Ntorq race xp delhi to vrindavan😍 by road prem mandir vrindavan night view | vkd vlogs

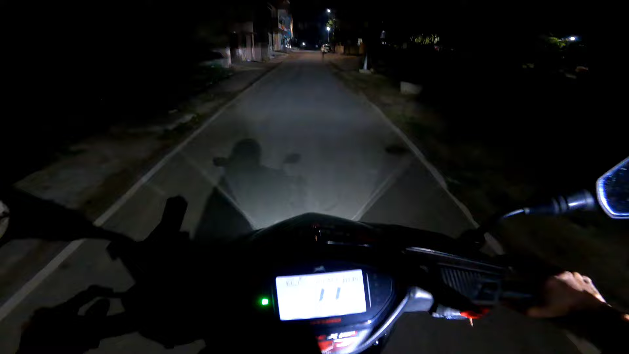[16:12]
बट हम कर लेंगे गाइस, मैनेज कर लेंगे, रास्ता तो अब याद हो गया। चलो लेट्स गो गाइस, हर हर महादेव, जय श्री कृष्णा। अभी आते वक्त पता क्या हुआ भाई, हम इस वाले स्पीड ब्रेकर पे ना ये जो आया था भाई ध्यान ही नहीं आया था हमने भाई, गाड़ी बिल्कुल
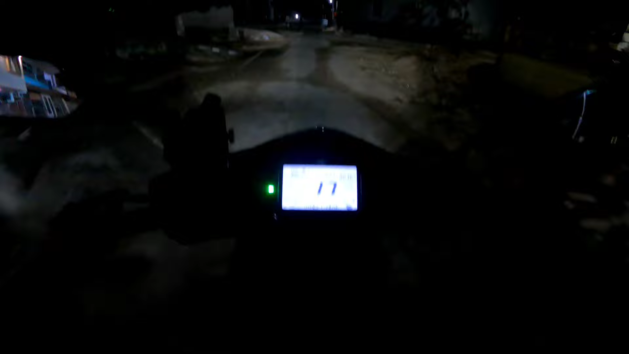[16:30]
हवा में कर दिया था, तो अब आराम से निकालेंगे ना।
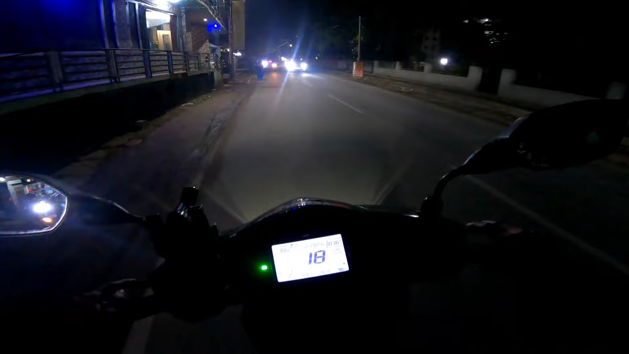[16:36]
एक तो यार जो मेरा फॉग लाइट है ना वो खराब हो गया ना, शॉर्ट हो गया, उसके चक्कर में मेरा फ्यूज उड़ा था, फ्यूज चेंज किया तो भाई वो तो ठीक हो गया,
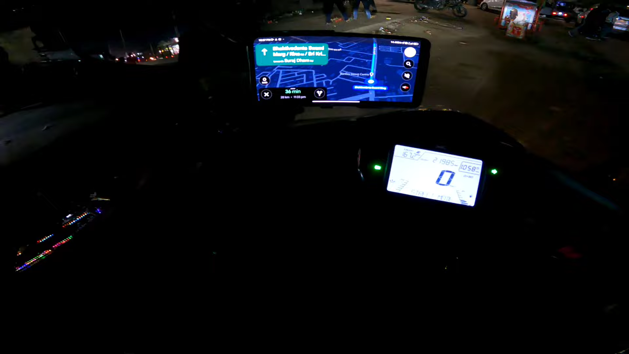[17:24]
लेकिन बाइक से आधा घंटा दिखा रहा है 28 किलोमीटर गाइस, देख रहे हो, तो लेट्स गो गाइस। फाइनली मैप लगा लिया यहाँ पे, 36 मिनट दिखा रहा है और 28 किलोमीटर, देखते भाई कब तक पहुँचते, और टाइम हो चुका भाई यहाँ पे 10:57।